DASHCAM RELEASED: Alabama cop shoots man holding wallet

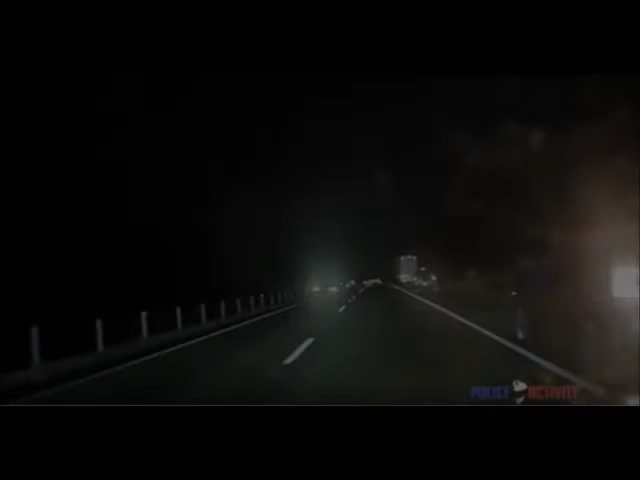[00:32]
and you'll see here. I'm behind the vehicle. This other truck up ahead.
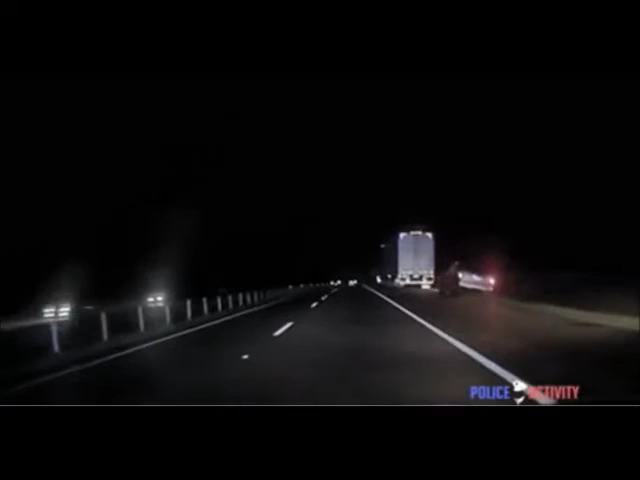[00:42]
So I assume these two here have been in the accident, and this is Phillip Hancock pulling up at the scene. We'll just watch what happens.